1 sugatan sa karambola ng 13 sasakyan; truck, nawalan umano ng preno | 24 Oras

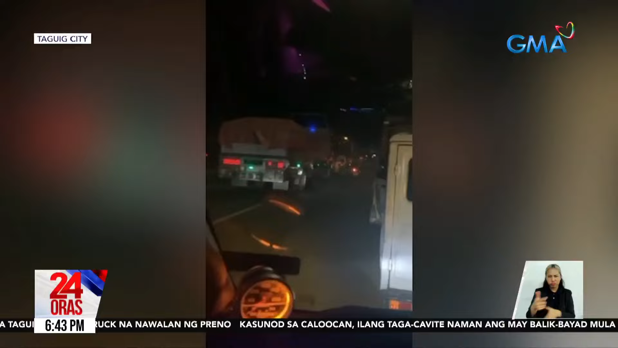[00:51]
Labing dalawang sasakyan ang nadamay, kabilang ang ilang van, SUV at kotse. UP ang unahan at likuran ng mga nabanggang sasakyan. Ayon sa driver ng truck...